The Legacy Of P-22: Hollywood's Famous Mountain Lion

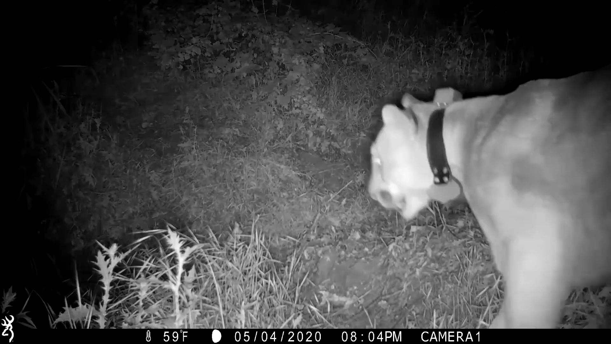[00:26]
When he's lucky, he captures images of P-22, Griffith Park's famous resident mountain lion. And he's lucky a lot.
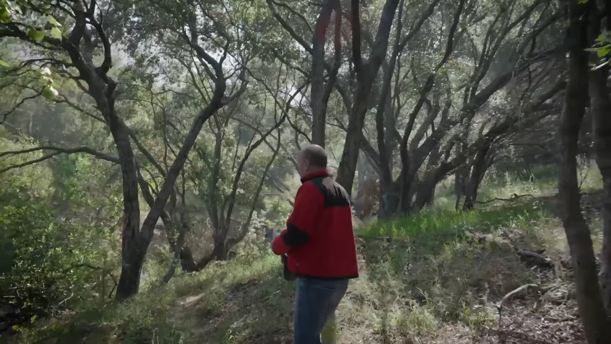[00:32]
So I've had cameras along here and got P-22 a number of times. McMahon moved here nearly a decade ago after a divorce, having rarely ventured into the natural world.
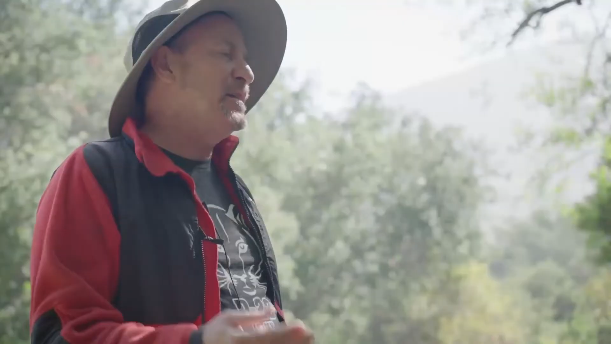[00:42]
Today he's one of the most prolific chroniclers of P-22, capturing him 77 times on camera, including this footage from just a few weeks ago.
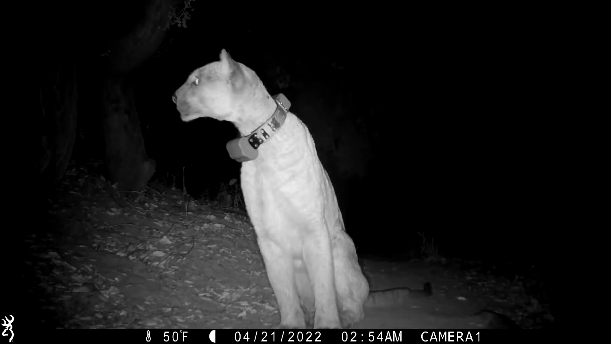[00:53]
McMahon says he's become a P-22 fanboy, seeing a lot of himself in this lone cougar.
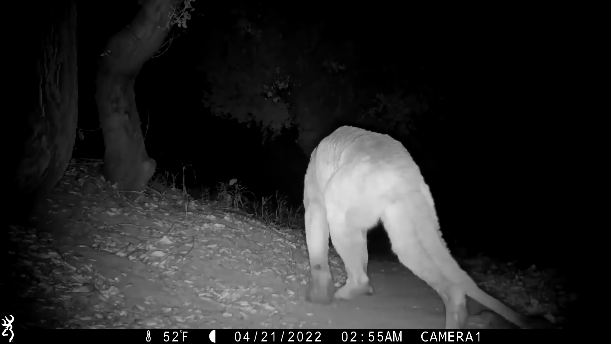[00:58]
He's getting a little older, I'm getting a little older. You know, we're two older bachelors roaming the Hollywood Hills.
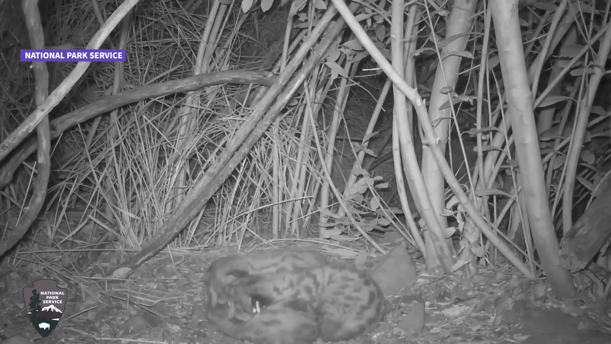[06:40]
Sickich says these fragmented local populations could become extinct within 15 years.
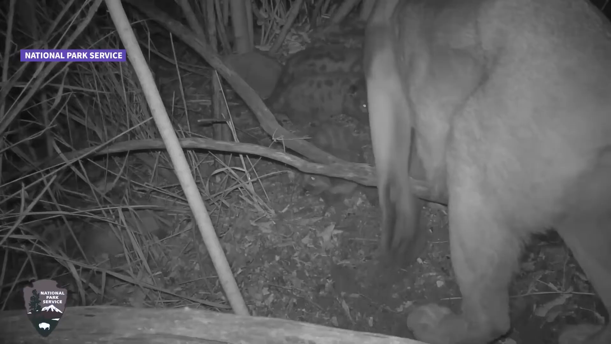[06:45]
And they're already seeing the signs of that, with several cubs recently born with kinks in their tails, a symptom of inbreeding.